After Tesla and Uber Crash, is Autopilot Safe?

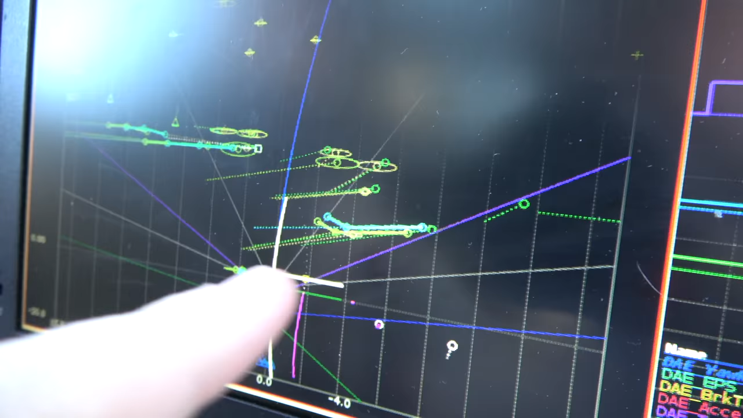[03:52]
If you look right here, you see all of these little lines that are moving.
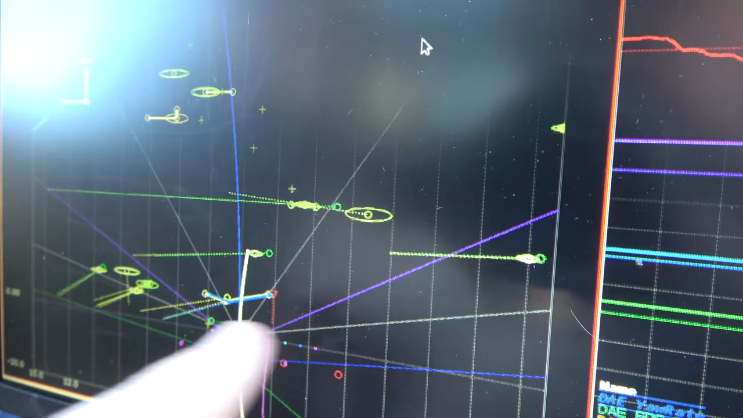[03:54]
Take a look out here. These are the cars that are all turning right there.
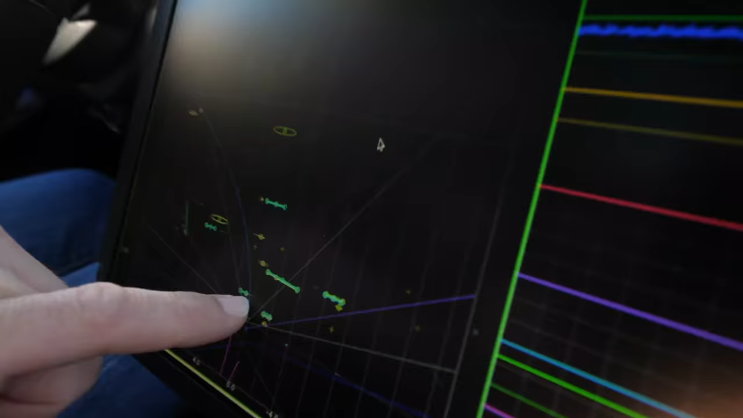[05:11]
They can see my body moving.